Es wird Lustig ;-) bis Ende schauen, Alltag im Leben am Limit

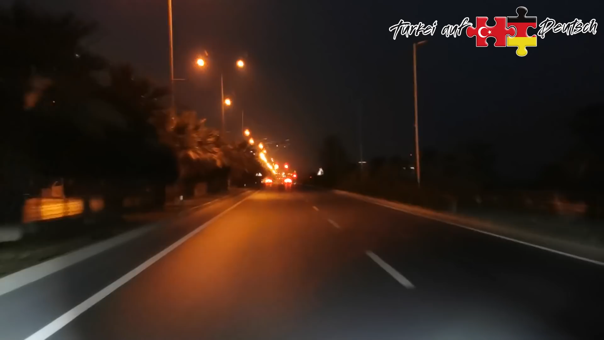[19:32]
Ohne Licht, fast in meine Spur rein. Ich habe die Spur gewechselt. Ja. Muss man sich nicht wundern, ne? Wenn man so fährt. Ja, in Deutschland fährt man im Dunkeln, kommt im Dunkeln. Wir fahren im Hellen und kommen aber auch im Dunkeln.